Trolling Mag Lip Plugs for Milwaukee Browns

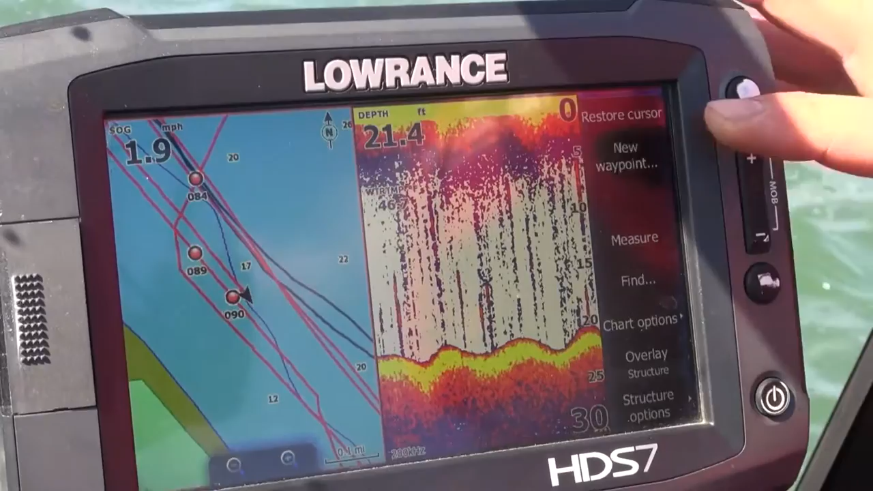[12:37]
On screen: depth 21.4 ft, speed 1.9 mph
If a buddy calls me and tells me he's catching fish in one spot, I can go right up here in the top corner and touch new waypoint. Then I can type it in really fast, really easy.
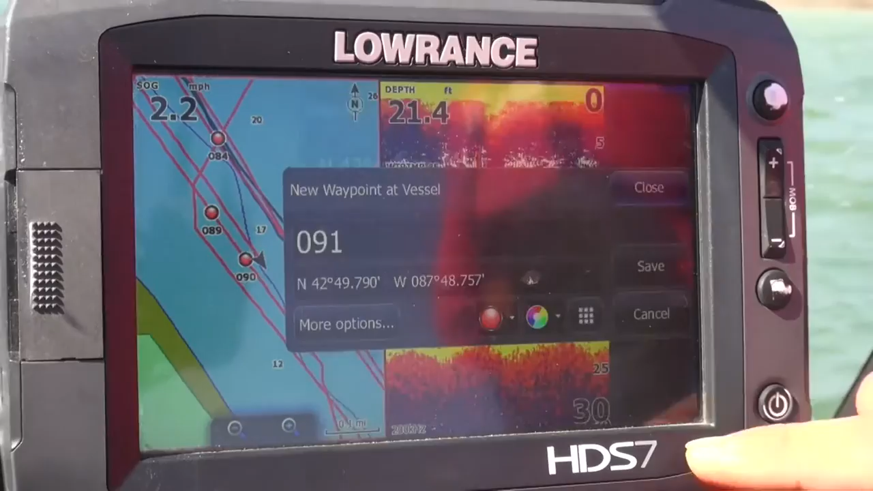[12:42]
On screen: depth 21.4 ft, speed 2.2 mph
With a button unit, you have to scroll through, almost like an old cell phone, to type in the numbers. This is all right here. I can type the numbers in fast, easy, and it's really, really fast and effective.
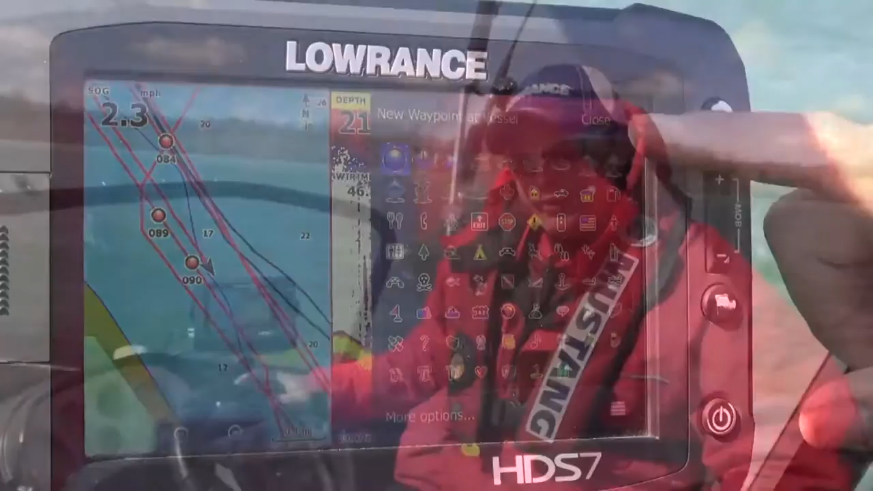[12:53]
On screen: speed 2.3 mph
Because of that, that's why you're going to see these HDS touch units on my boat. Just about any time you're talking about brown trout fishing in the spring, there's a pretty good chance you're talking about fishing in shallow water, what I call skinny water.